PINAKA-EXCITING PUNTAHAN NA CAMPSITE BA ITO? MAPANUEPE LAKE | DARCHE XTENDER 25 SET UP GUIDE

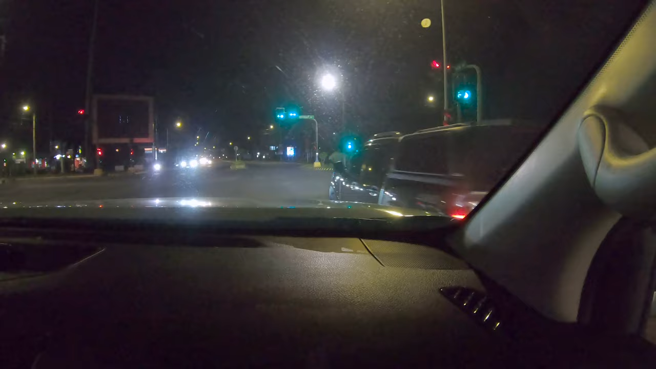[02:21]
After 2.5 hours, narating na rin namin ang San Marcelino Public Market.